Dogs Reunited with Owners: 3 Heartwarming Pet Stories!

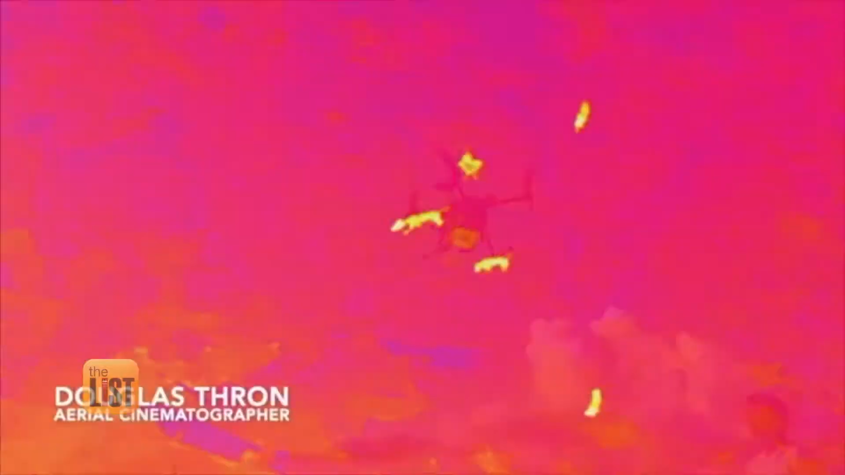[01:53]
Volunteers at Big Dog Ranch Rescue used a drone with an
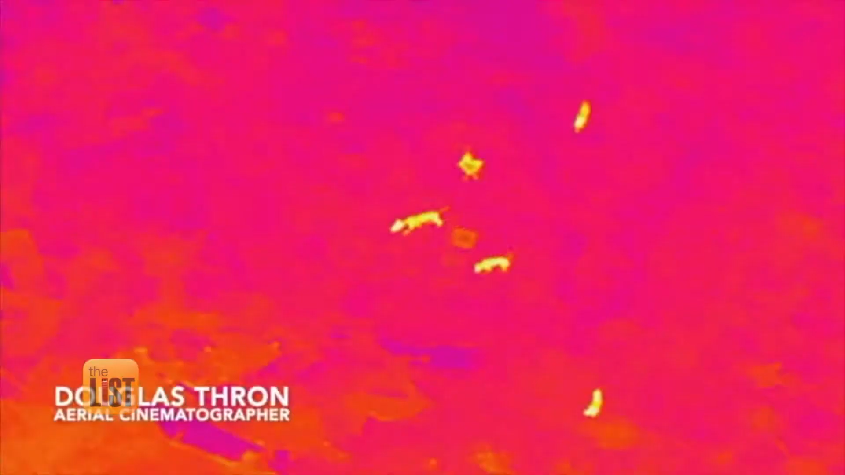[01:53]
infrared camera and
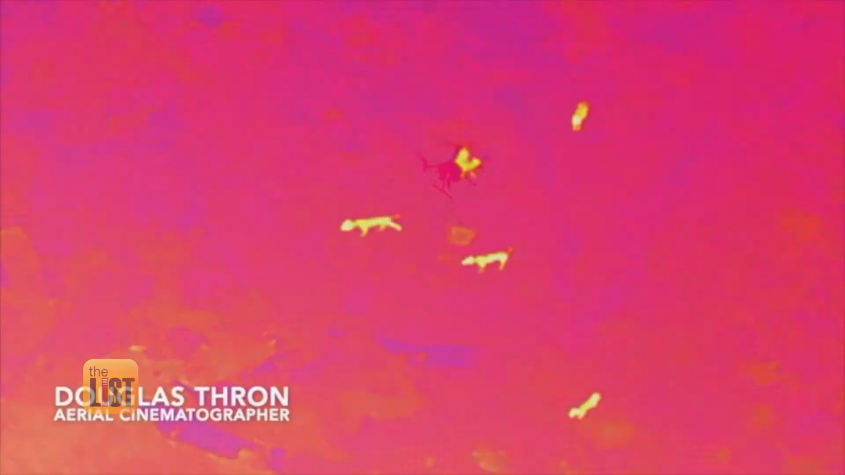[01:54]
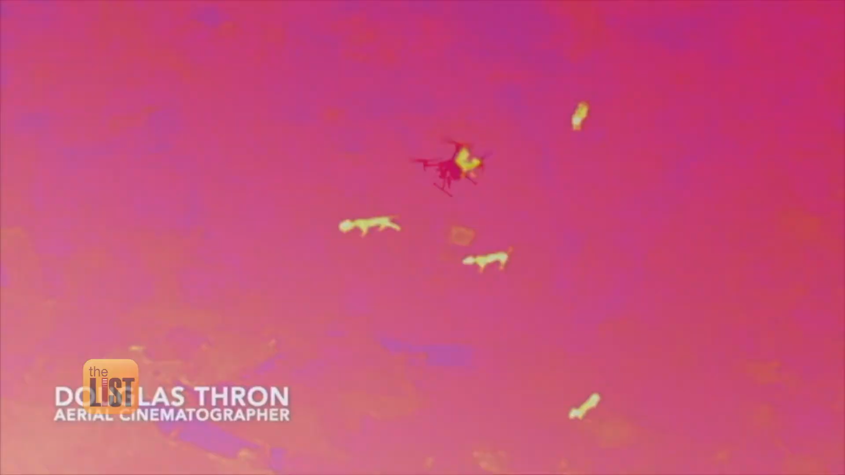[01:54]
eagle-eye lens to zoom in and find that Fido in Fallen Rebel.